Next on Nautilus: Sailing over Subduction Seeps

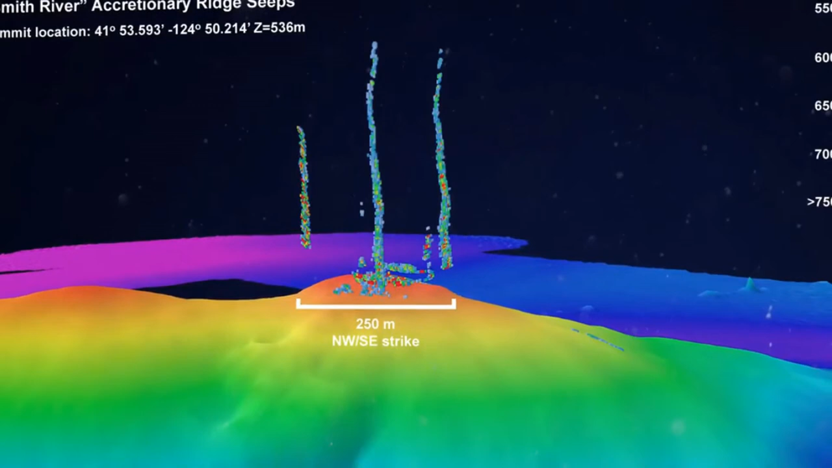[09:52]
And this is how I kind of visualize a lot of it is, this is like a knoll, a carbonate ridge off of Southern Oregon.
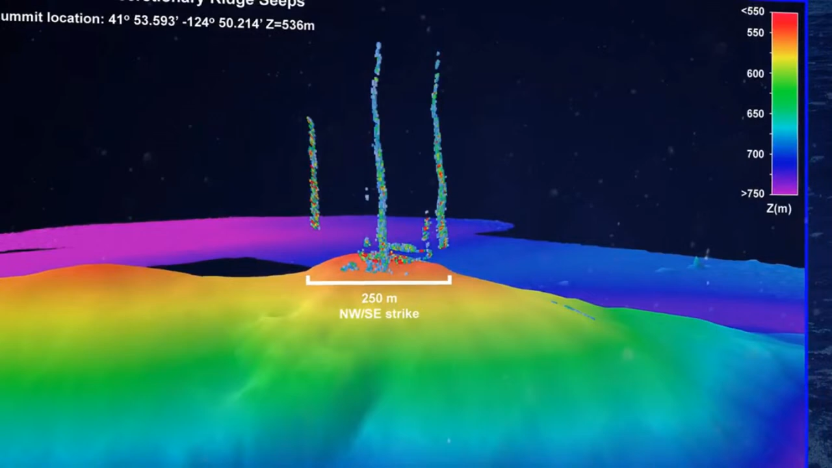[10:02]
And the vertical bands you see, those are actually the plumes,
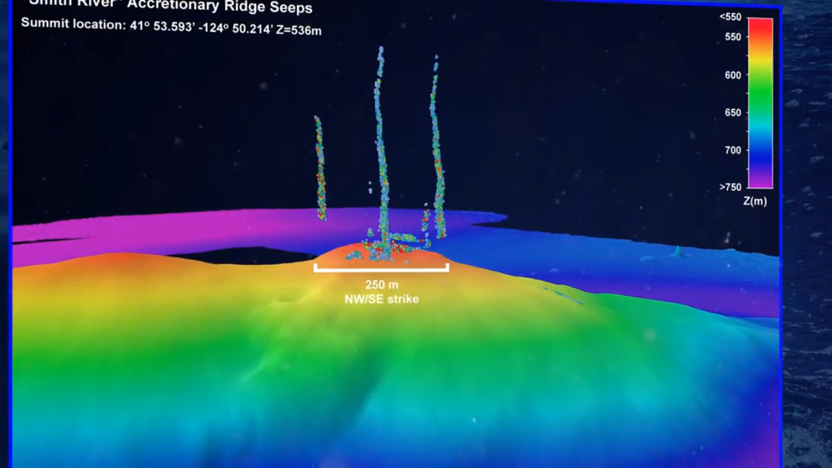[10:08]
the methane bubble streams seeping off the top of that little knoll, carbonate knoll.
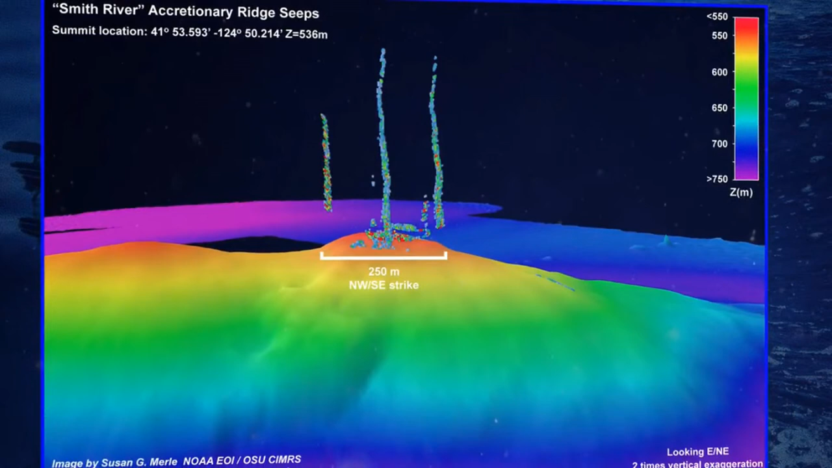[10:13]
So we've found, you know, basically almost everywhere we've looked,